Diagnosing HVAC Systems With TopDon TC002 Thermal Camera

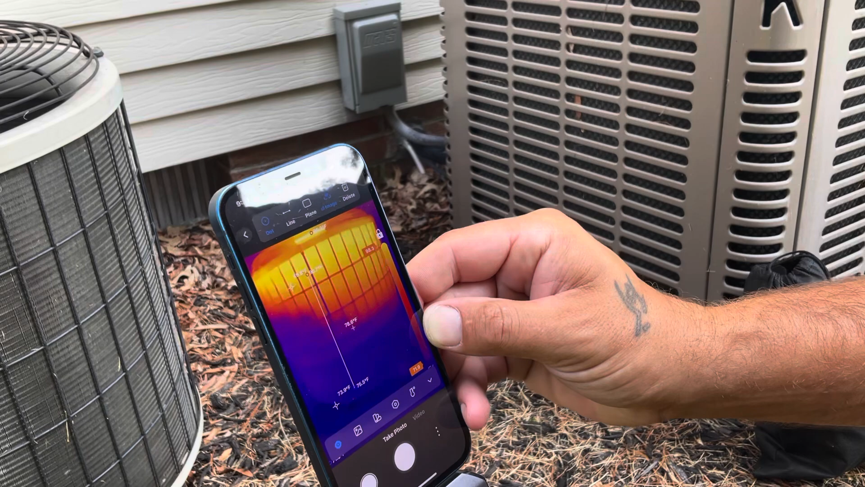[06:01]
76 our condenser is actually cooling now you can watch it cool that's that's pretty nice um where it just turned off so it's now going blue where it was all red pretty cool stuff
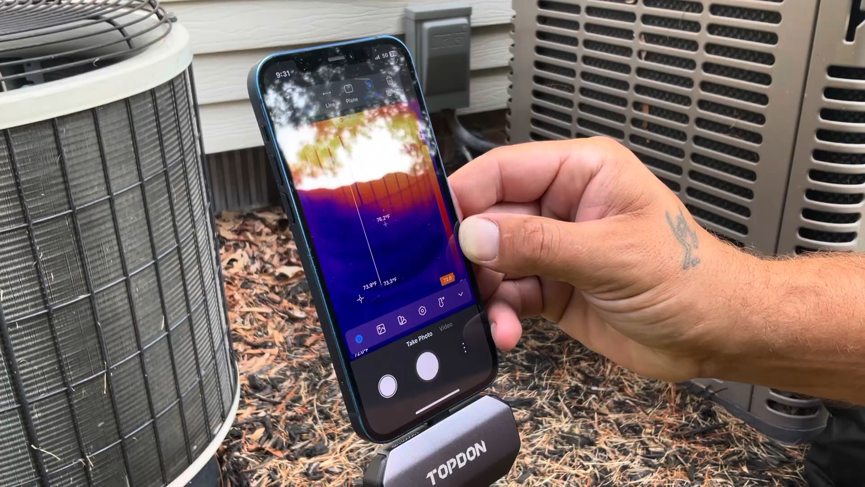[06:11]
all right and right here we have a filter dryer we're going to test the temperature drop across we can use the dot feature to test there or we can take and use the line feature and draw a line right there across um so it's kind of hard i'm kind of shaking the camera back and forth here but um you can get a good temperature drop across a filter dryer with this um you see that's nice
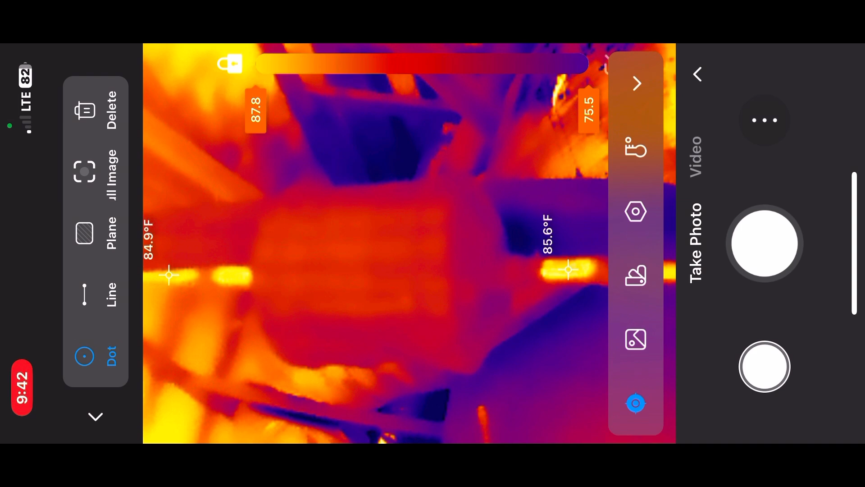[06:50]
so or you could take um back to dot and we can put a dot on the pipe coming in and then the pipe going out you can see there and you can see this filter dryer is pretty good we don't have any really much temperature drop but um yeah just another feature uh you can test with this um
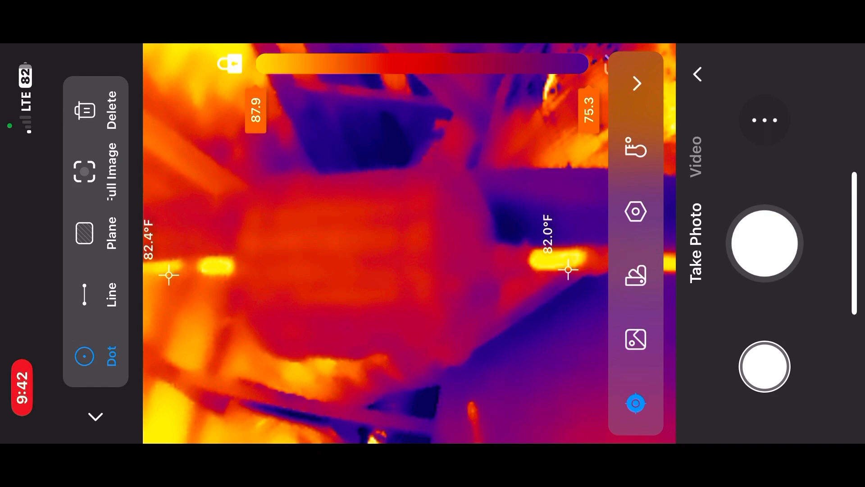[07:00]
with this camera so pretty neat stuff all right and
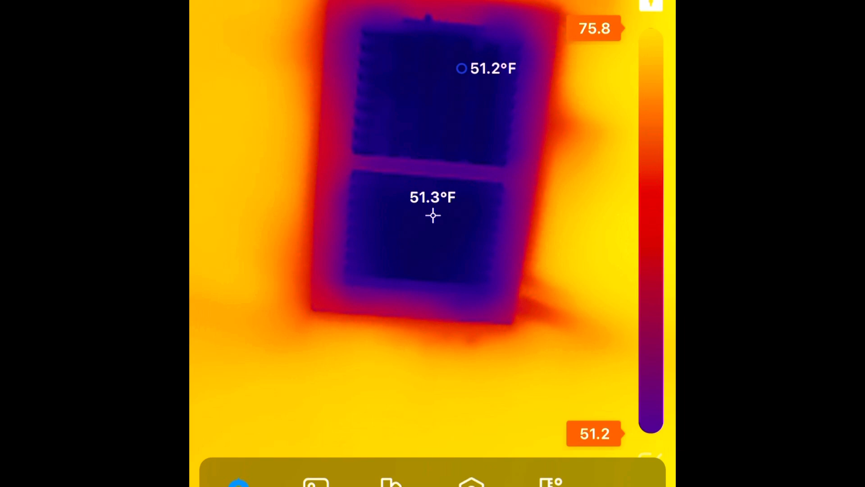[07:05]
On screen: spot 51.3°F
also we're testing a supply vent here looks like we're about 50 degrees there then we're going to go ahead over to our return and we're getting instant
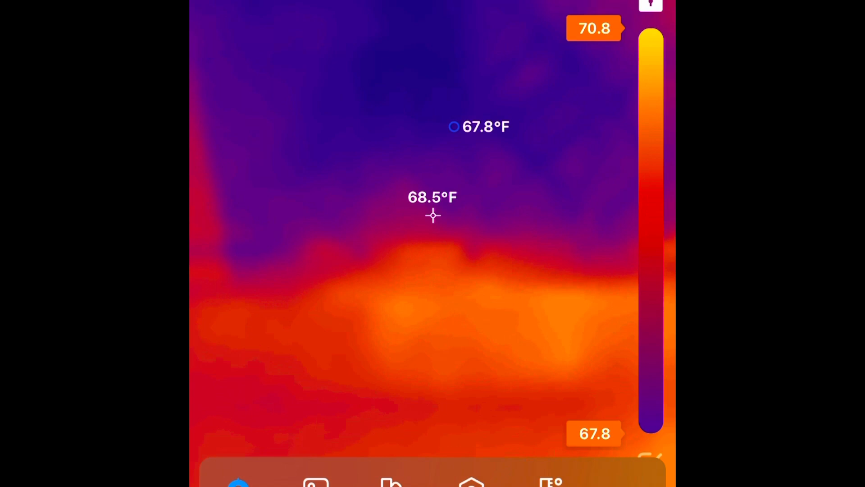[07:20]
On screen: spot 68.5°F
temperature readings here no need to let a um a thermometer stabilize so as soon as we pointed at it we're getting it these blue dots here they are our supplies in our ceiling so i'm about 15 feet away from that right now getting a good accurate reading 52 degrees from that one there
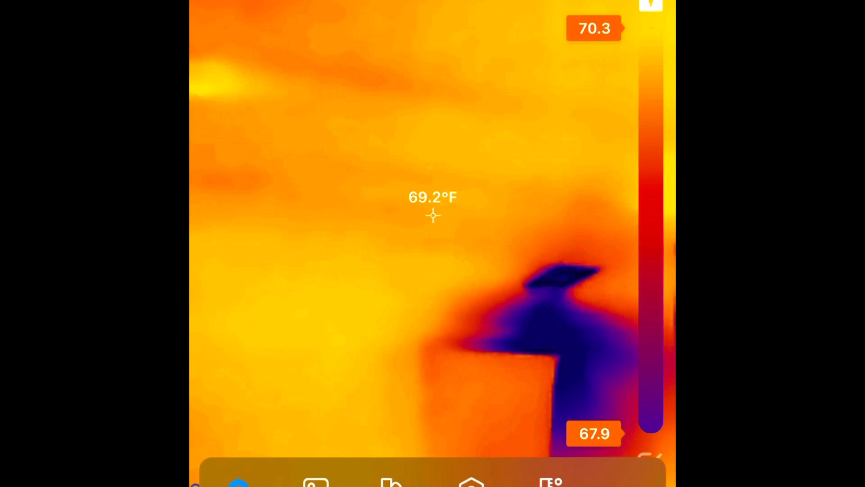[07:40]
On screen: spot 69.2°F
and yeah we're going over here to this next one this is pretty neat looking at here this is another supply we can see it blowing into the wall there you can see the wall where
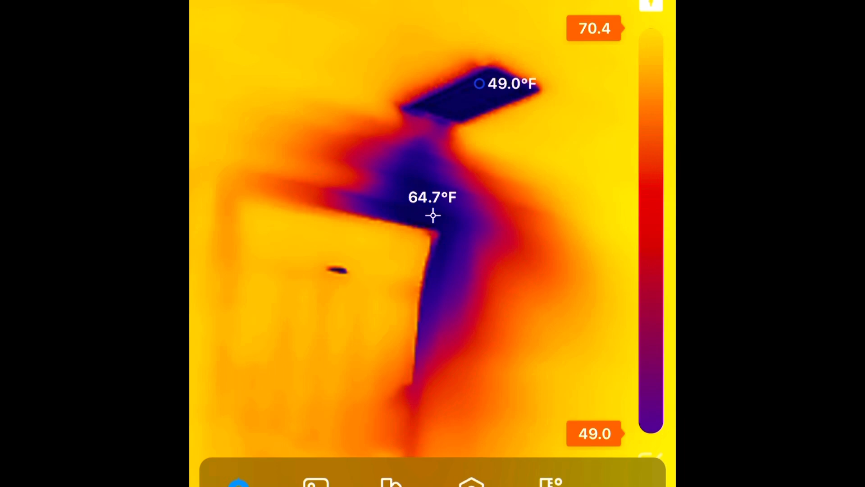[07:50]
On screen: spot 64.7°F
that cool air is spilling down the wall there that's pretty cool and then into this room here we can have we have another supply here
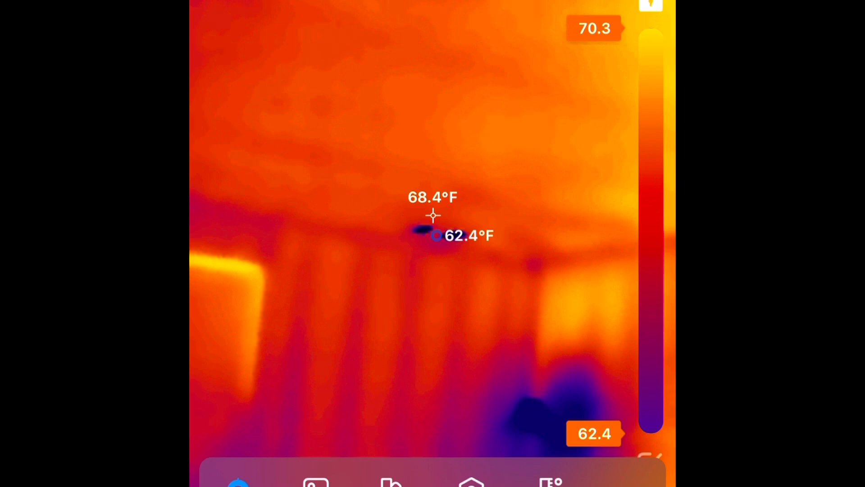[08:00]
On screen: spot 68.4°F
you can see that wall right there where that supply is uh shooting its cool air to that wall there and the blueness on the wall so it's pretty cool stuff that was kenny's hand there
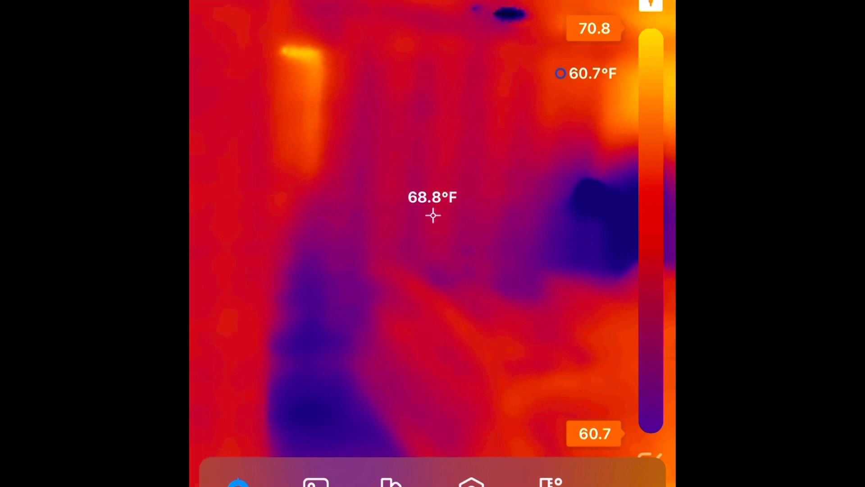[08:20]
On screen: spot 68.8°F, min 60.7°F
and there's kenny hi kenny
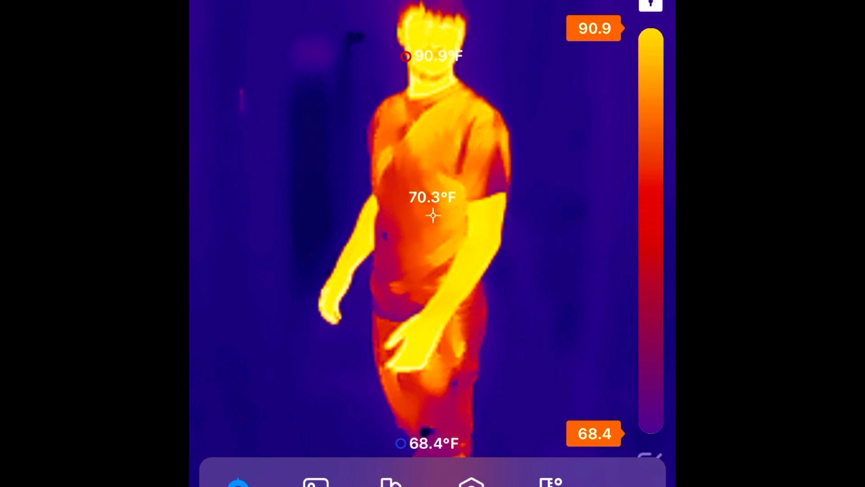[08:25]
On screen: spot 70.3°F, max 90.9°F, min 68.4°F
all right guys if you look here we have a um a condensate pump here underneath a mini split unit that's been leaking and when i first looked at it
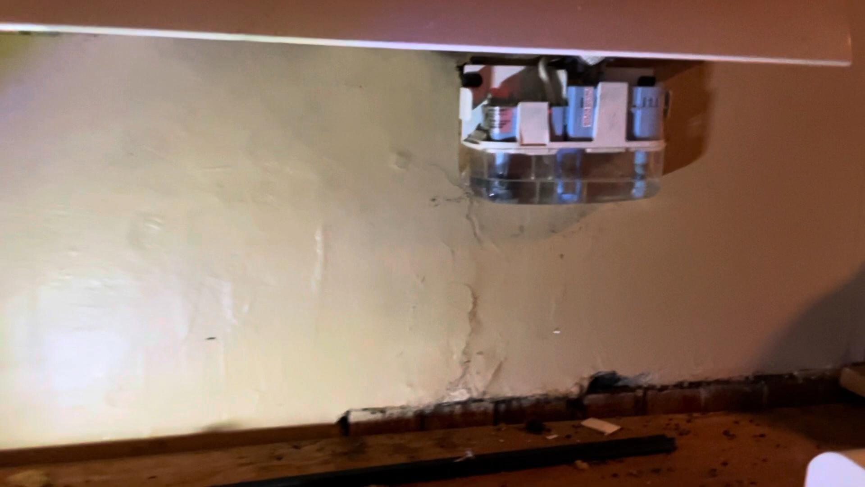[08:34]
it seemed like this wall was wet and if we take a look at the thermal you can see how wet that wall really is
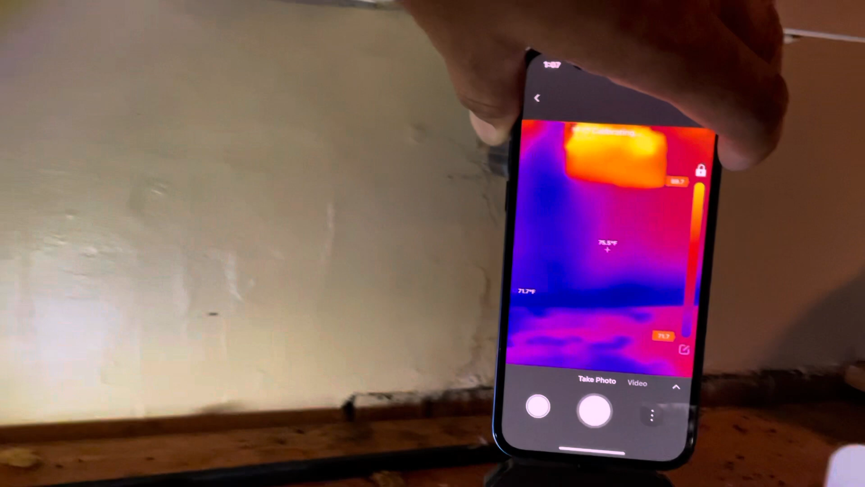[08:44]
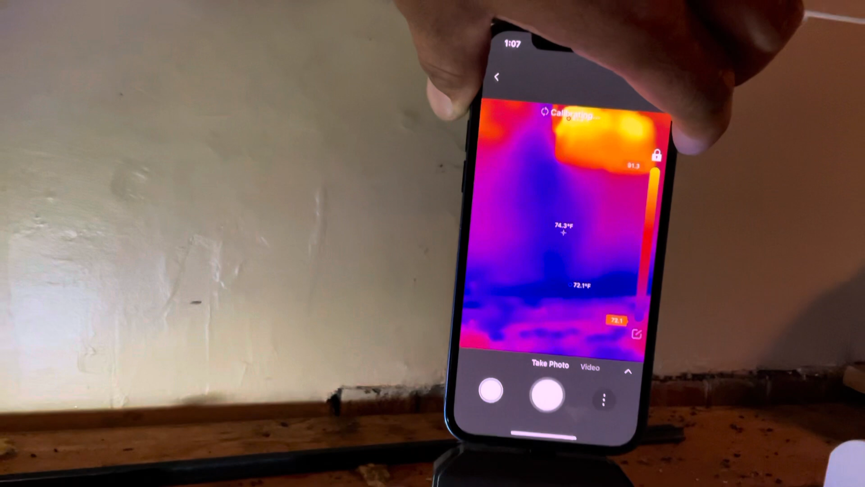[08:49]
see that red at the top is our is our pump and all that blue is where is moisture
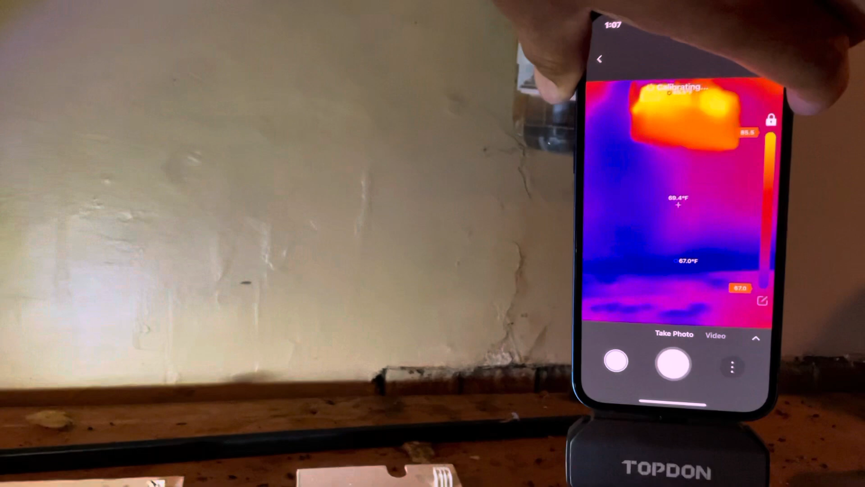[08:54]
so we know we got a pretty significant leak here
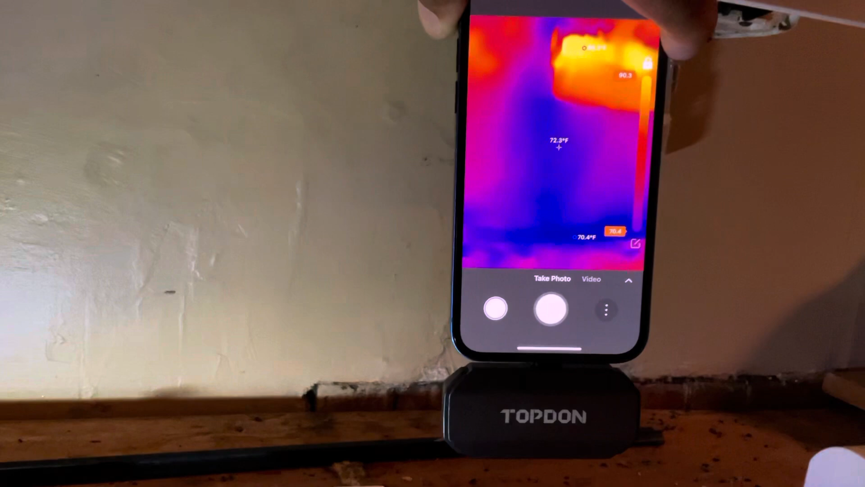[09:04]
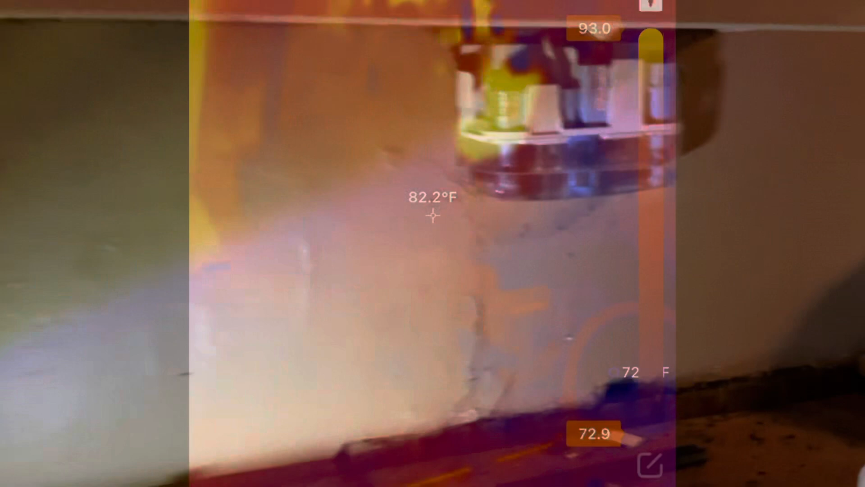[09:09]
On screen: spot 82.2°F
yeah guys in here we have an electrical compartment on a heat
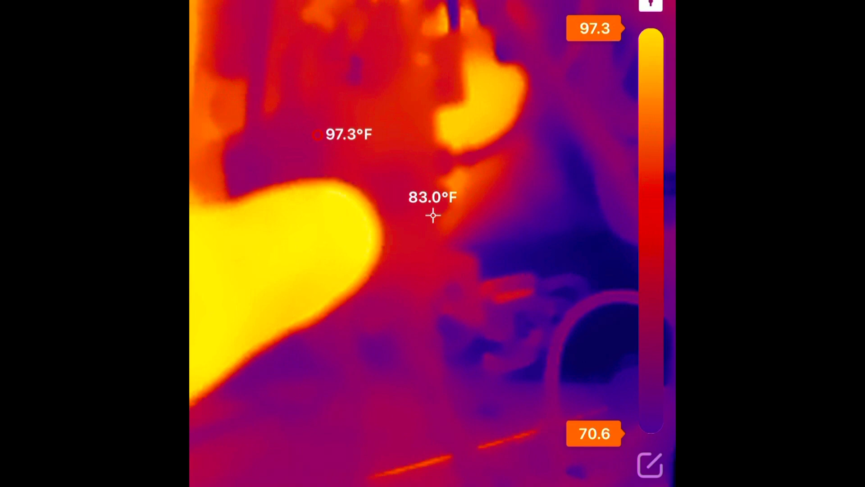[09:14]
On screen: spot 83.0°F, max 97.3°F
pump and we're looking at the contactor here to see if we have overheating there it doesn't look like we do right where that 82 degrees is there that's our contactor and